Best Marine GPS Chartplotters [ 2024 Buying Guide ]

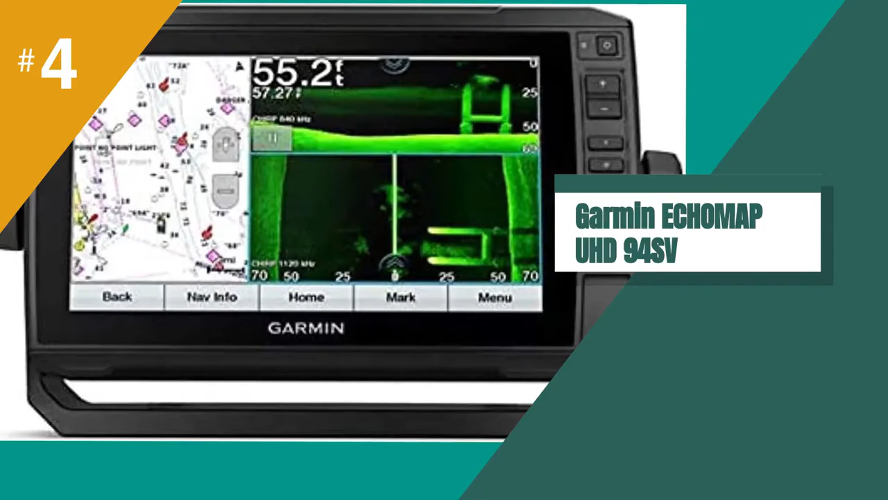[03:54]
On screen: depth 55.2 ft
The third product on our list is the Garmin Ecomap Ultra 122SV.
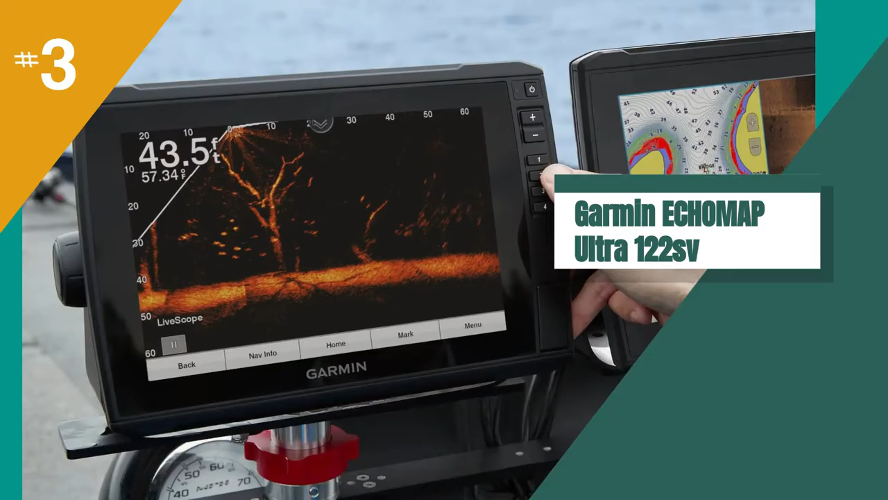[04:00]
On screen: depth 43.5 ft
We highly recommend purchasing the Garmin Ecomap Ultra 122SV
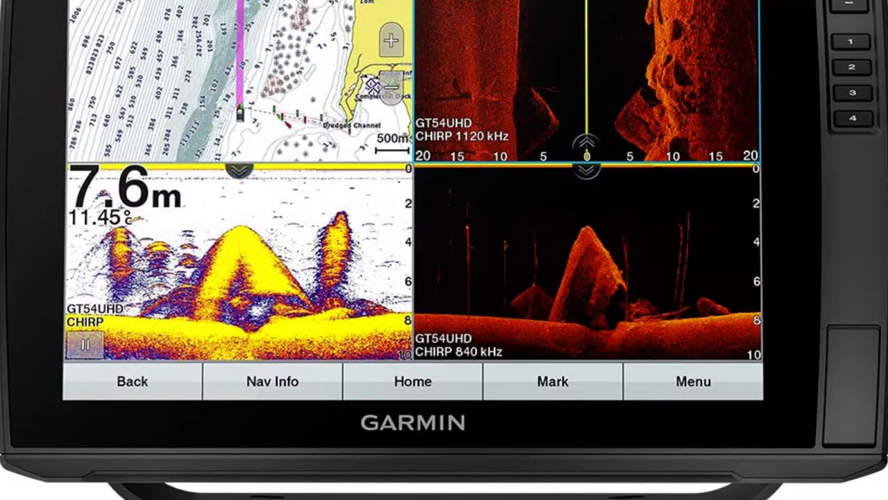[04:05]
On screen: depth 7.6 m
for your marine GPS chart plotter needs.
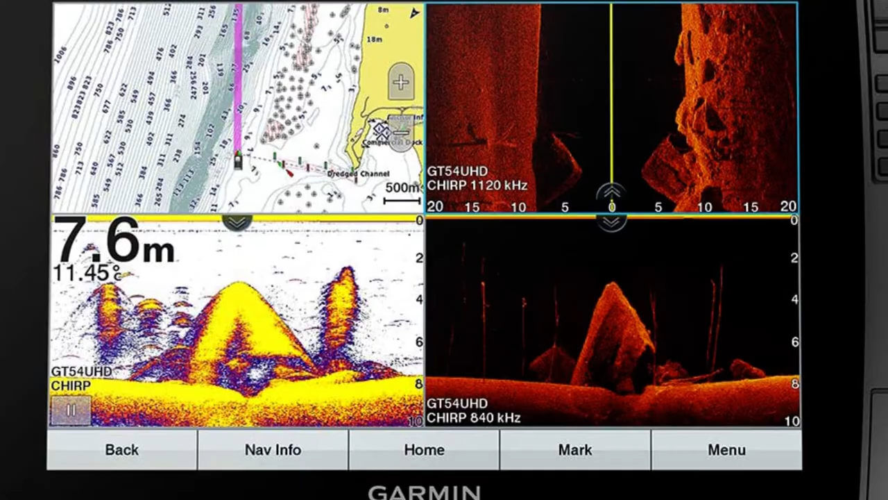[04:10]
On screen: depth 7.6 m, water 11.45°C
With its advanced features and easy-to-use interface, it's perfect for any fisherman or boater.
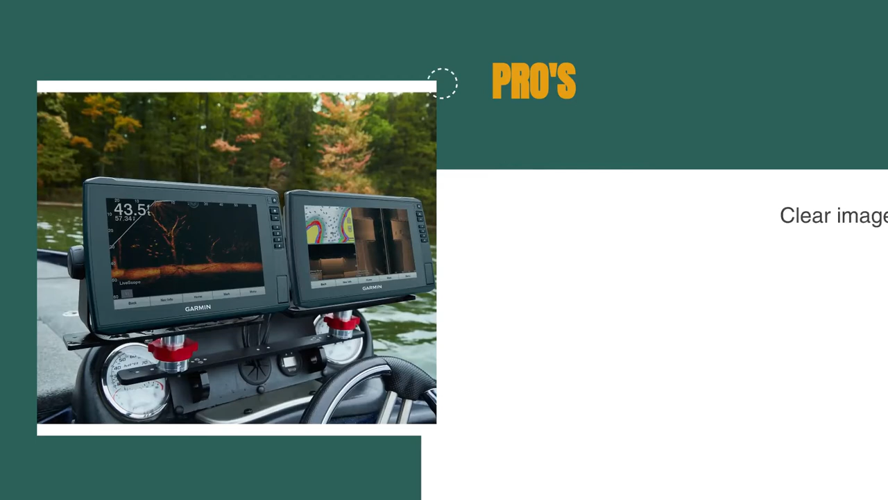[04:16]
The pros are, the 12-inch touchscreen is easy to use and provides clear images of structure and fish. The optional transducer bungle adds CHIRP traditional and ultra-high-definition scanning sonars, giving you even more information about the water below.
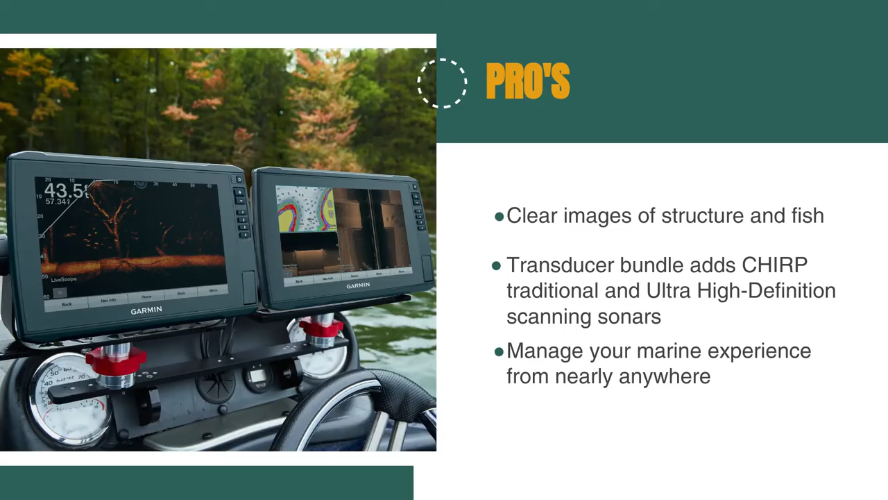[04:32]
And the ActiveCaptain app allows you to manage your marine experience from nearly anywhere, making it convenient to plan your trips and share data with your other devices. However, the Garmin Ecomap Ultra 122SV is a bit heavier than some other GPS chart plotters, weighing in at 11.8 pounds. And the unit may take some time to set up and learn how to use all of the features.
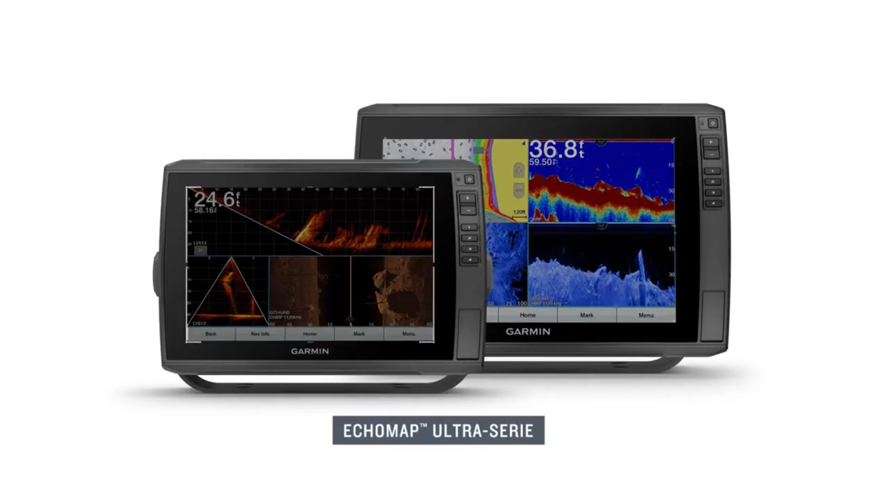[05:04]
The 12-inch touchscreen is easy to use and provides crisp images of structure and fish in stunning detail. The optional transducer bungle adds CHIRP traditional and ultra-high-definition scanning sonars,
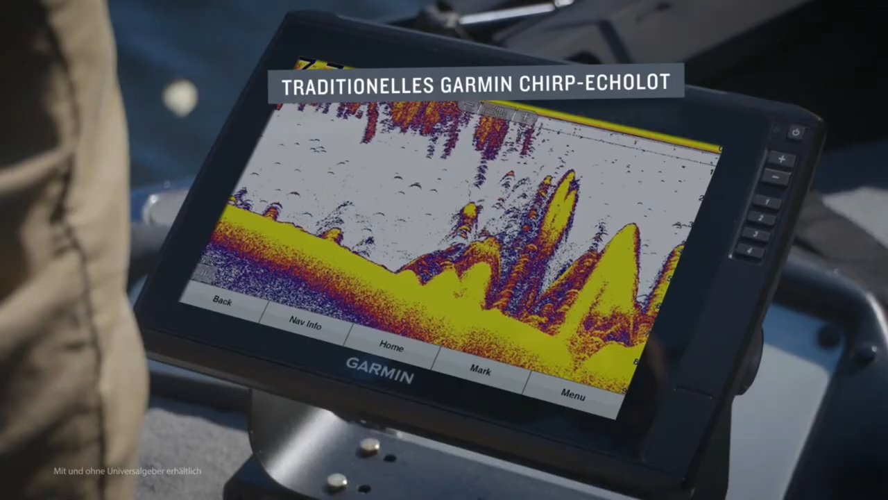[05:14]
giving you even more information about the water below.
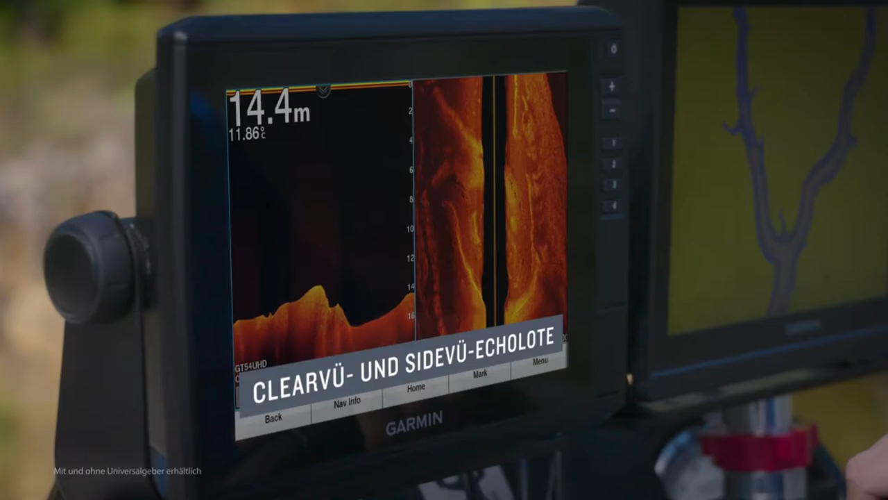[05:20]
On screen: depth 14.4 m
And the ActiveCaptain app allows you to manage your marine experience from nearly anywhere, making it convenient to plan your trips and share data with your other devices.
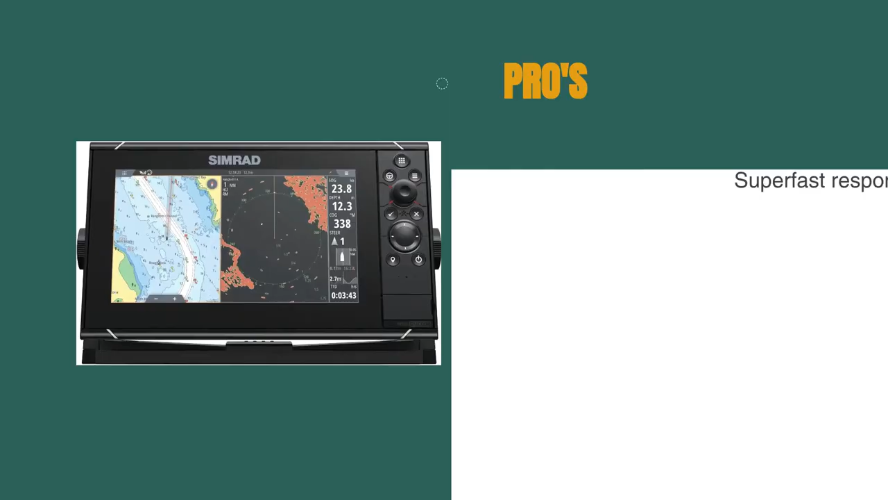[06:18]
The pros are, the IMX8 high-performance processor provides super-fast response times for seamless screen transitions. The SolarMax IPS display offers stunning clarity and ultra-wide viewing angles, even when wearing polarized sunglasses.
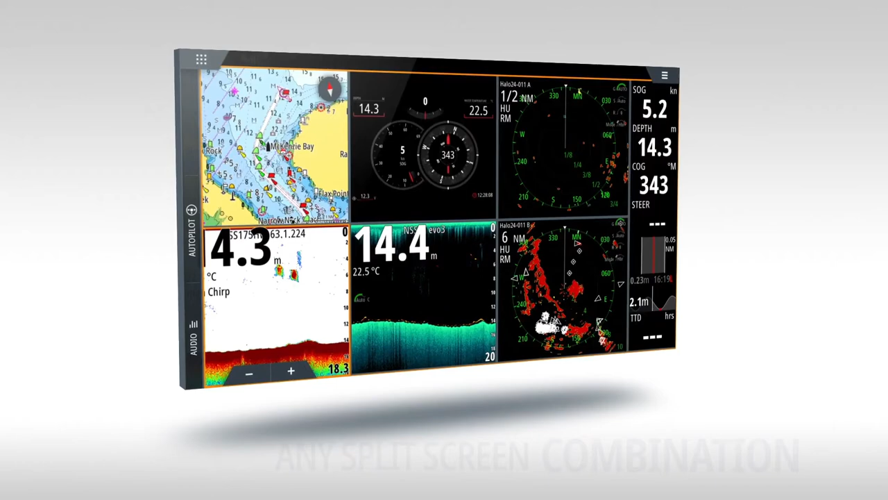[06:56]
The SolarMax IPS display is exceptional, providing clear views in any lighting conditions.
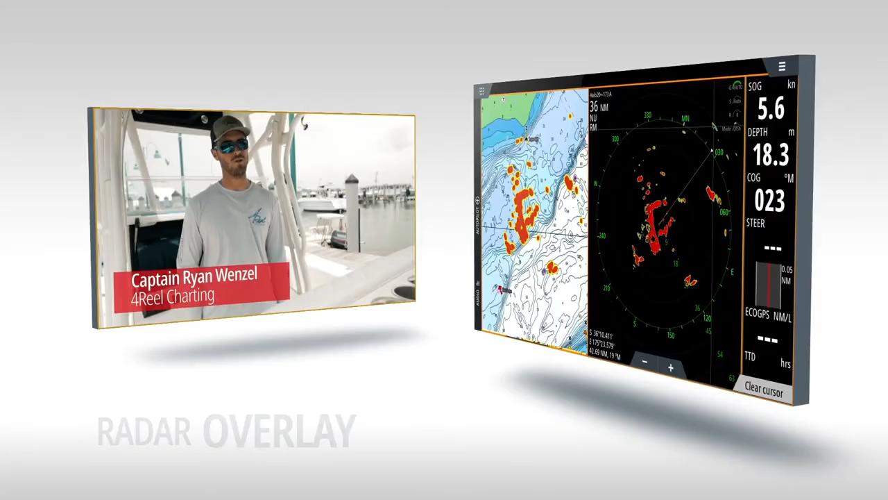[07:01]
We found that the touchscreen was very responsive and easy to use,
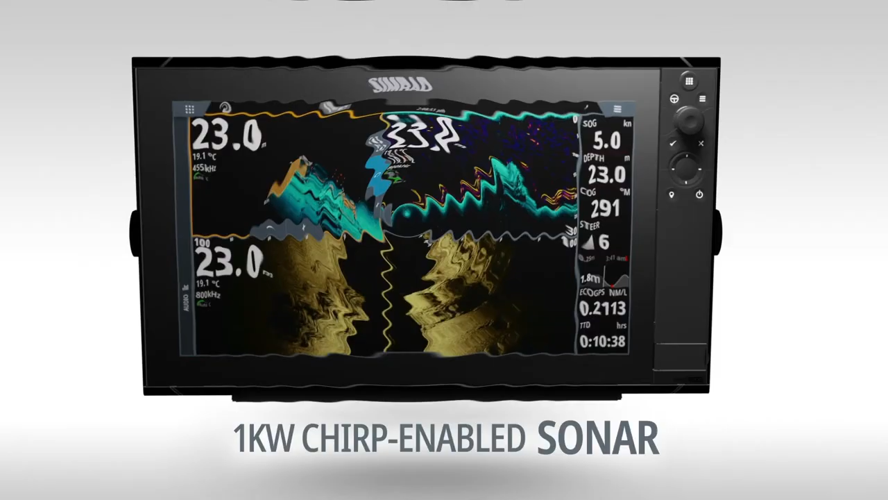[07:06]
On screen: depth 23.0 m, water 19.1°C, speed 5.0 kn
but we also appreciated the option to switch to the keypad with rotary control dial.
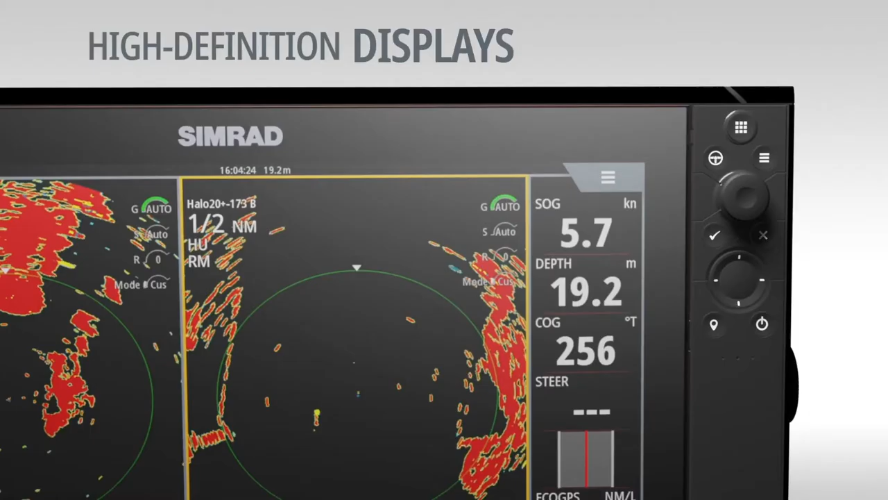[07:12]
The built-in high-performance echo sounder was a standout feature for us.
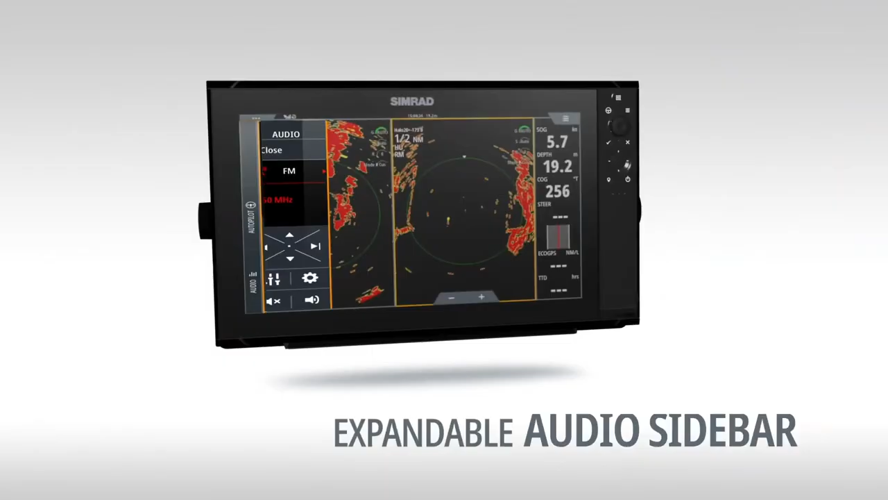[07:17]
It provides exceptional bottom tracking and fish-finding performance, and we appreciated the support for dual-channel CHI-RP transducers.